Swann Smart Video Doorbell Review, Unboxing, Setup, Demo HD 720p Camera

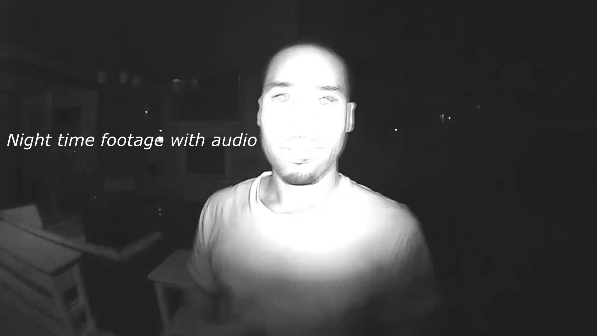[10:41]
this is the swan doorbell fully at night all the light you see is just coming off of the doorbell itself with the built-in LEDs and as you can see it works just fine no light on behind me and it works pretty good all right